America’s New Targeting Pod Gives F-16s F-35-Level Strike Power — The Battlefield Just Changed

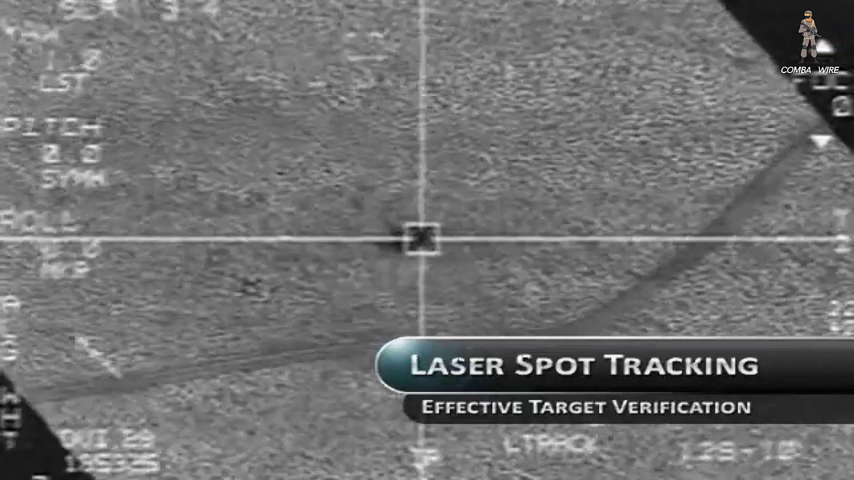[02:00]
and coordinates attacks across multiple platforms in real time. Externally, the pod looks almost identical to the legacy Sniper lineup.
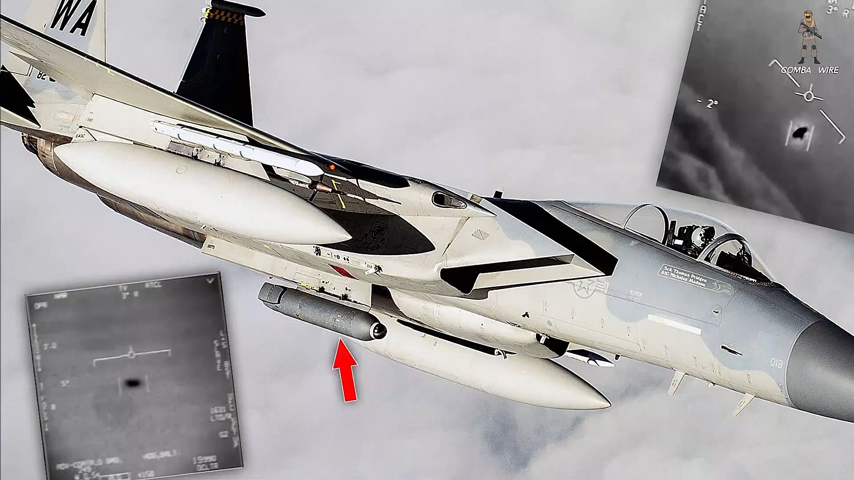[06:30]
It blends a high-definition mid-wave IR sensor with a stabilized TV camera and dual-mode laser.
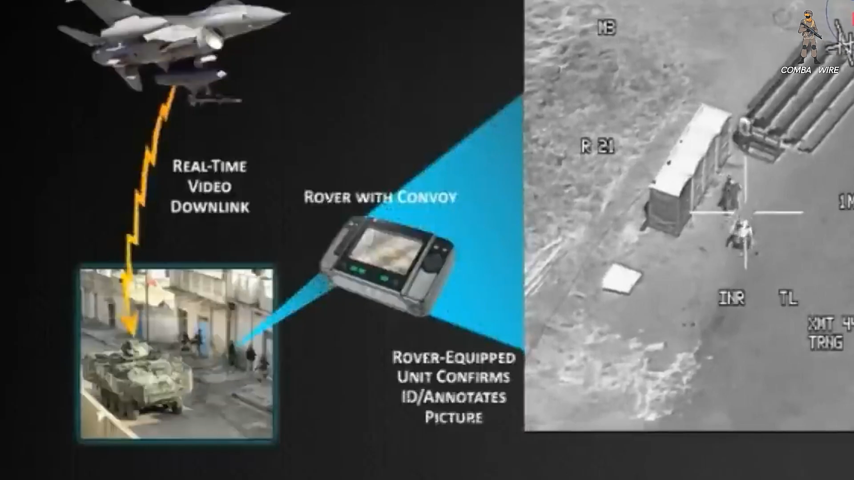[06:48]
It reduces pilot load with automated target tracking. It records and downlinks full-motion video to ground forces.
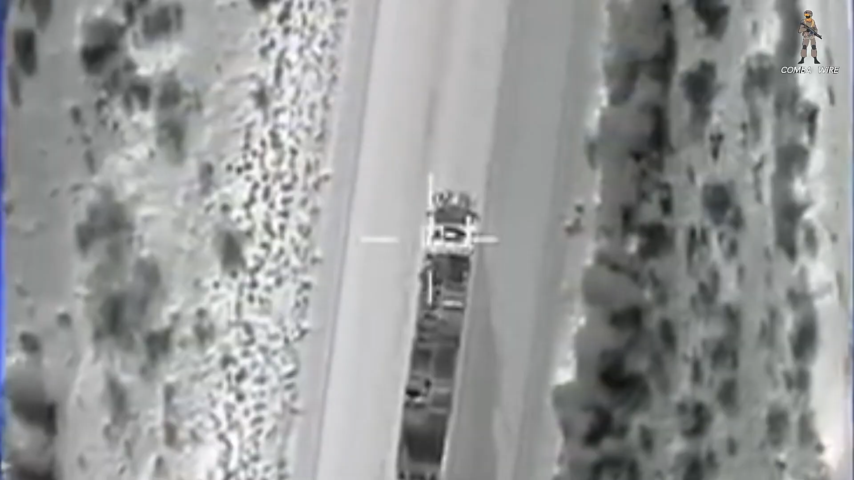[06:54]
In fact, it's not even just a strike tool anymore. It's become a non-traditional ISR platform.